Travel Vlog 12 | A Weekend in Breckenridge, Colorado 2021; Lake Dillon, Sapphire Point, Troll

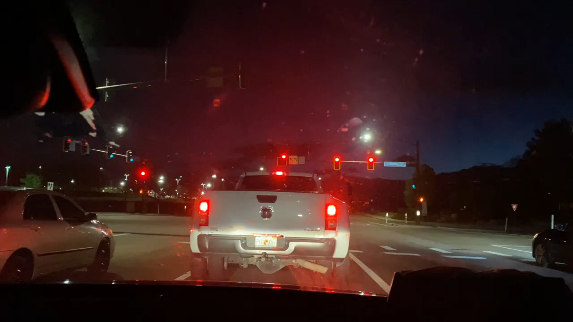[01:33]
We're officially on our way to Breckenridge. It's a late night drive, so there probably won't be much to see.